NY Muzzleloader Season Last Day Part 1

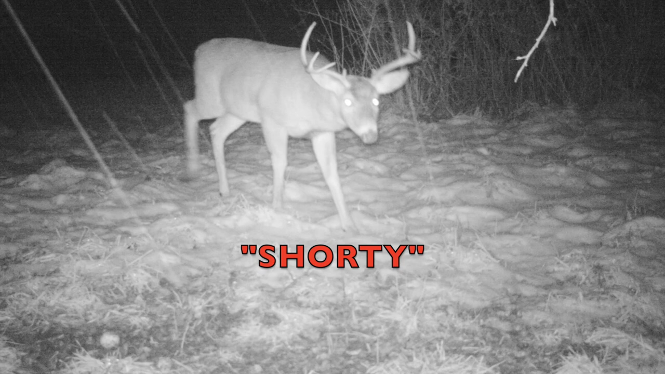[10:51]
we hunted that deer pretty hard, and he was a totally nocturnal deer. But the cold weather got him out to our Brassica food plot, and if you want to watch that video, you can click on the link right here.